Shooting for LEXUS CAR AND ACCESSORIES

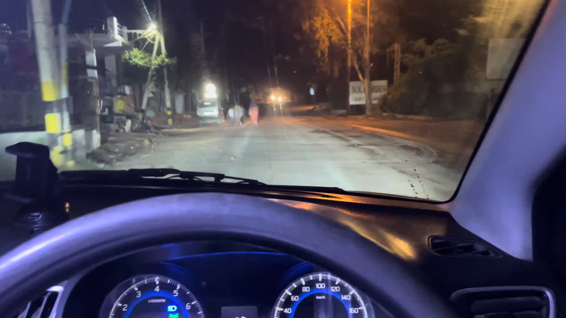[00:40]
सुबह सुबह वॉक से आते हुए कुछ देश के युवा युवतियां
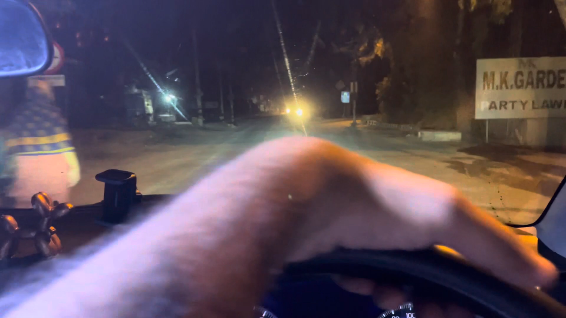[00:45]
और फुल,
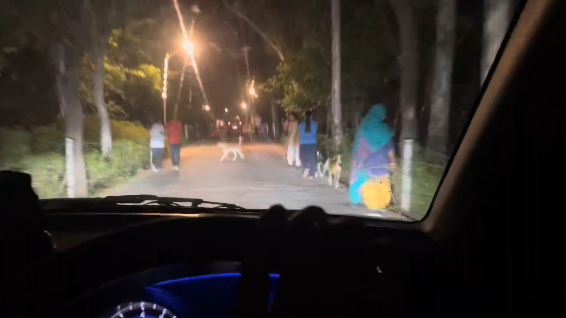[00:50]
हाँ लोग अच्छे से मॉर्निंग वॉक पे जाते हैं, देख रहे हो
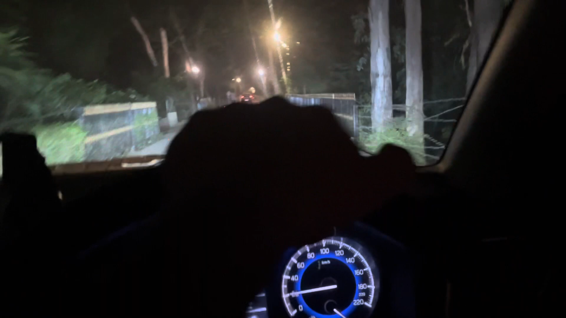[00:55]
इतने ही लोग पीछे निकल गए, इतने ही लोग, रोड भरी पड़ी है अभी।
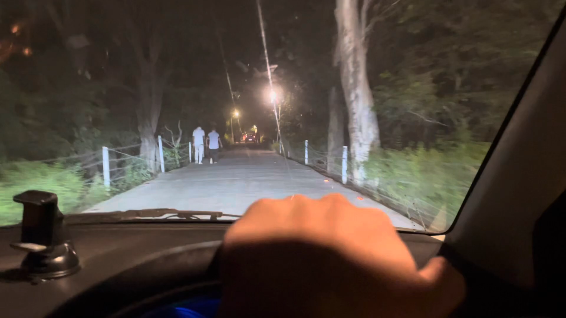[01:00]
वाह बहुत फिटनेस, 75 वाट चल रहा है अंकल का। 75 हार्ड नहीं, 75 75वां साल, 75th ईयर।